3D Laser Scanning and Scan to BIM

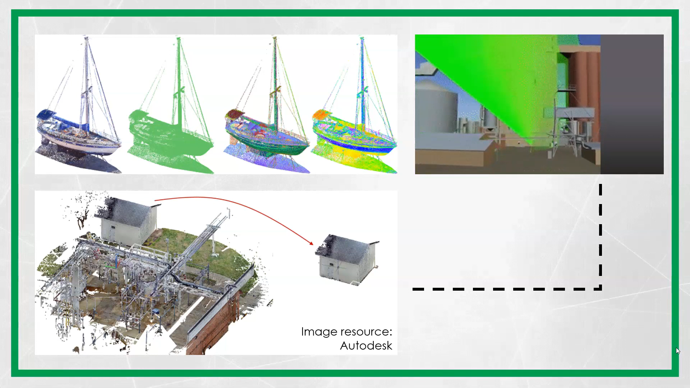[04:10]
Using the point cloud data we can create an accurate model of an object or a space. Using the point cloud data we can create an accurate model of an object or a space.